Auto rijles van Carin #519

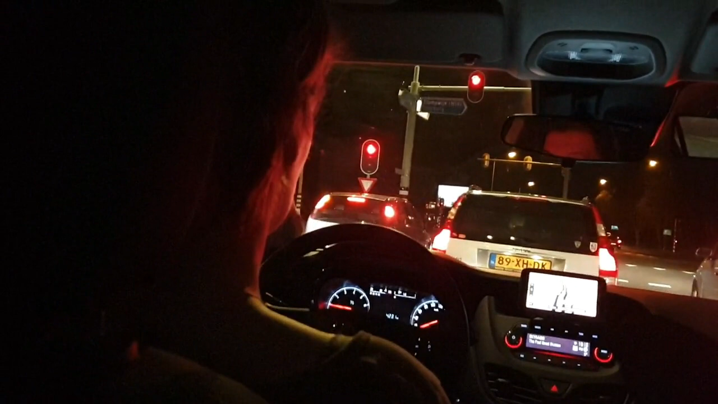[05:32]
Als ze bij Düsseldorf zijn, zijn we ietsje te ver gereden. Weet je dat vast? Dan wel, ja. Deze rijdt wel iets beter, toch? Ja, deze rijdt een heel stuk beter, ja. Dan als we die auto aan, dan links.
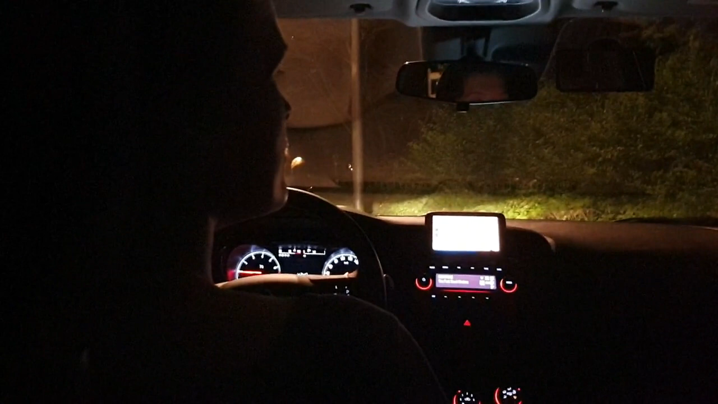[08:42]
Nou, en nog geen meter, denk ik hoor. Nee, zeker niet. Heel netjes volgens mij. Zeg maar, zo'n stukje, zo'n stukje, zo'n stukje. Zo'n stukje ongeveer.
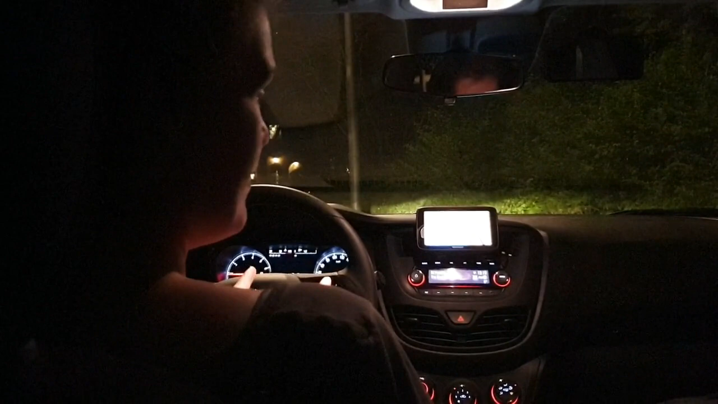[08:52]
Ongeveer. Ja, zo. Ja, dat zeg ik ongeveer. Hé, hey, nou zo, we gaan recht achteruit rijden. Ja.
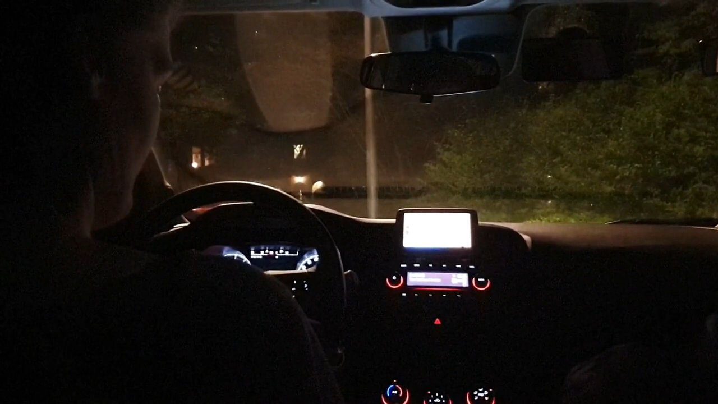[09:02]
Naar een rechte lijn, dus. Okay, met een beperkte snelheid. Ja. Er zit geen klikkertje. Nee! Je moet gewoon een teken van. Ja, staat hier. Ja. Nee, dus een rechte lijn achteruit. Kijk, tot aan de lantaarnpaal die daar verderop staat. Zie je hem? Oké, ja, ja, ja.
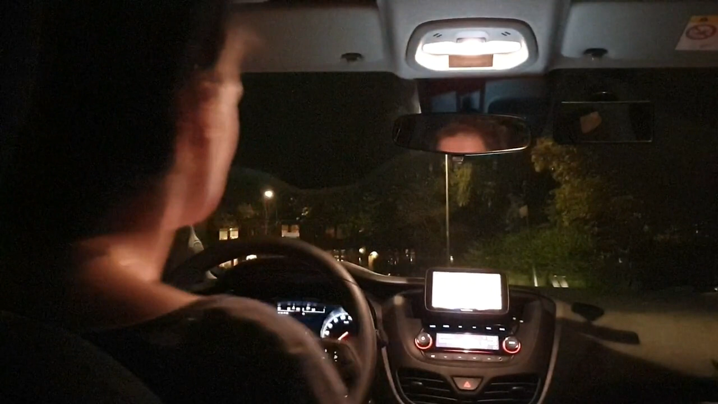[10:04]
Afgegaan. Dus we drijven zo naar zo. Ja. Dus dat is nagenoeg recht toch? Ja. Ja. Goed? Ja. Tevreden? Ja, ik wel. Jij ook? Oké. Okay. Jij ook? Prima. Ja. Oké. Mocht jij weer vooruit weg? Nee, gaan we dat doen.
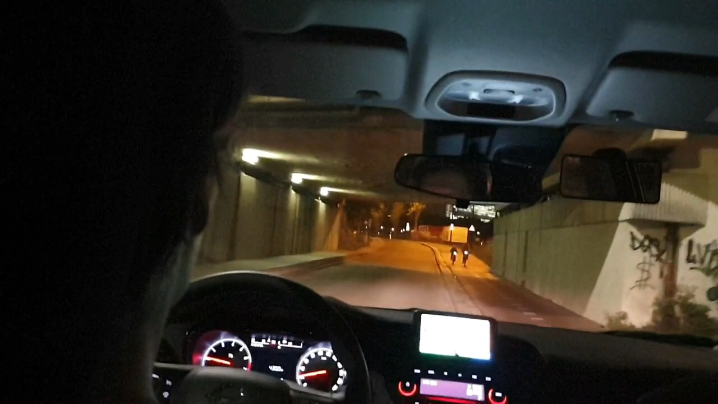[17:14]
Dat is verkeerstechnisch rechtdoor. Ja. Dat is geografisch rechtdoor. Ah. Schilletje. Ja, oké. Okay. Ja? Heel erg moeilijk. Ja. Dus ik probeer dat uit te leggen van tevoren op. Maar ja. Karin denkt van ja, je moet er naar rijden. Daar gaan we altijd naartoe. Ja. Oh, zo. Maar dat is verkeerstechnisch rechtdoor eigenlijk. Ja, met de weg heen. Volg je de voorrang zeg. Snap je? Ja.
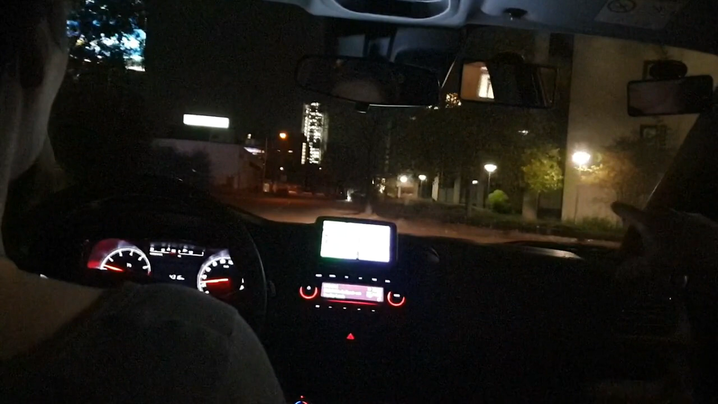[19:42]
Keren door middel van een halve draai.
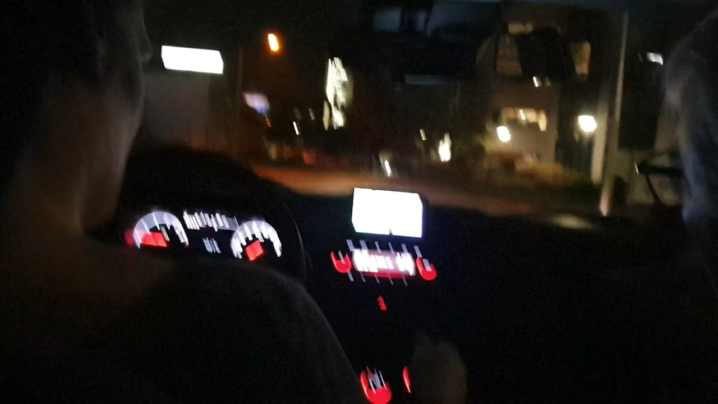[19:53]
Dus dan mag je die hele ruimte hier gebruiken. Oké. Okay. Een halve draai, dus de ene keer terugkeren. Goed? Ja. Dus dat is het idee dat ik het heb. Goed? Ja, ik hoop dat het goed is.